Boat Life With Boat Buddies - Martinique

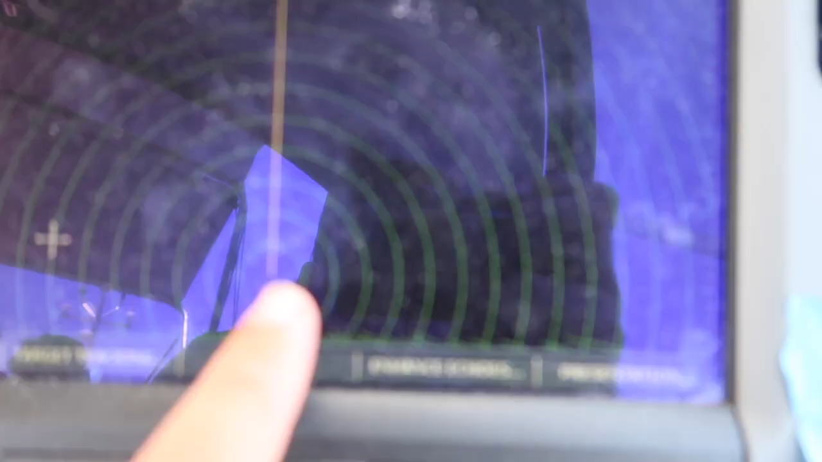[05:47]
We are here, the radar's going around, and there's some little dots here, which is
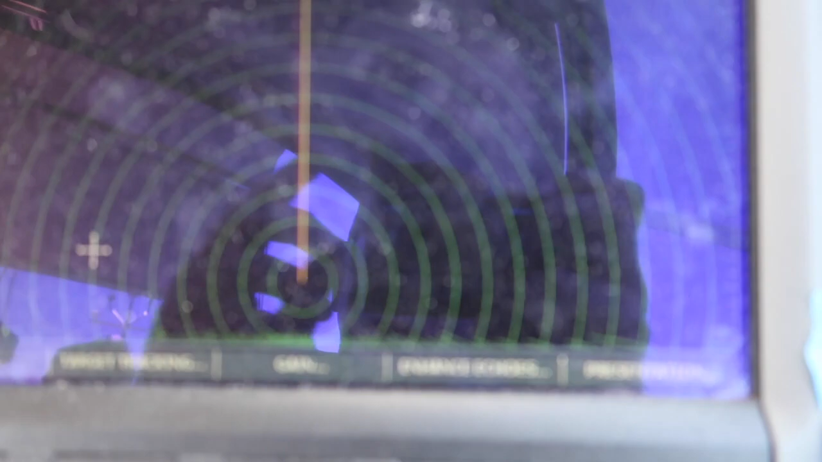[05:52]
that grey black cloud out there, which is about 7 miles away.